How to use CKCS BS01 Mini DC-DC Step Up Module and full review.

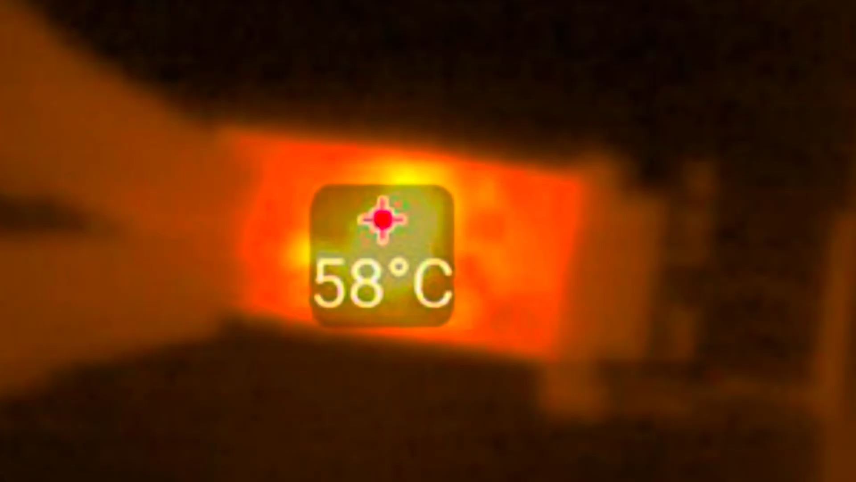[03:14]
On screen: spot 58°C
if we nod about this step drama only anyways these are the parts of the time when you move the bei zuvar there is a disability like the thermal camera images